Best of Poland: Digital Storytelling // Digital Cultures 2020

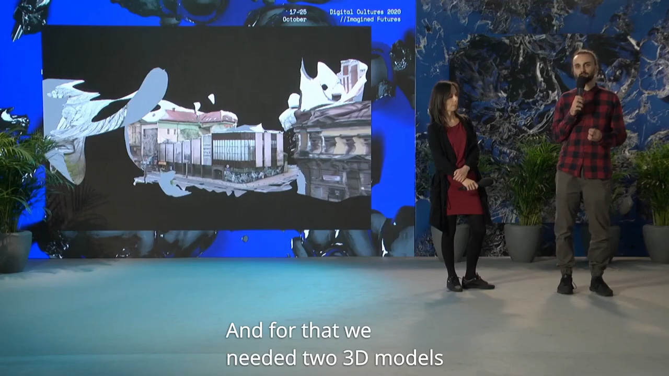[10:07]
I do tego potrzebowaliśmy dwa modele 3D dwóch budynków,
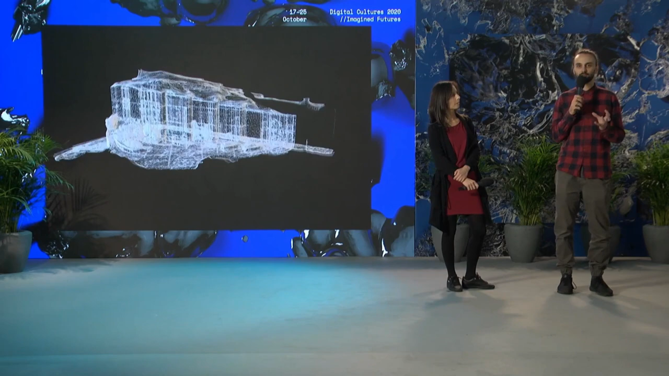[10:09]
synagogi i galerii.
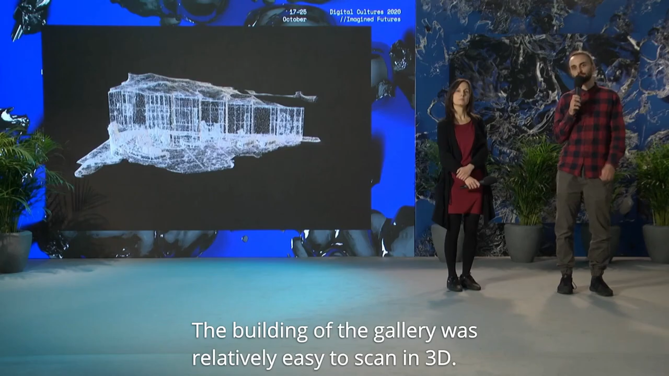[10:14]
I budynek galerii udało się zeskanować w 3D
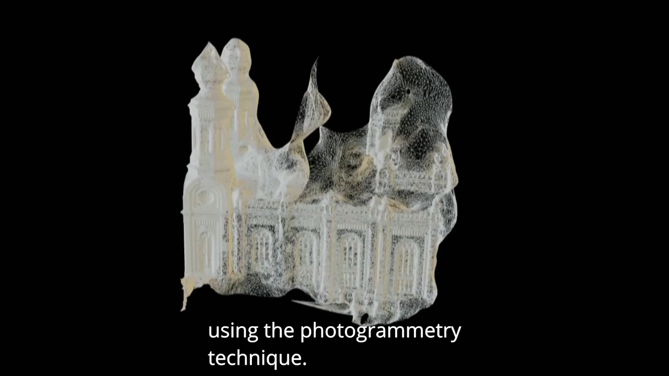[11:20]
No i dzięki temu udało się również zeskanować ten budynek przy pomocy techniki fotogrametrii i mając obydwie bryły, obydwa modele 3D,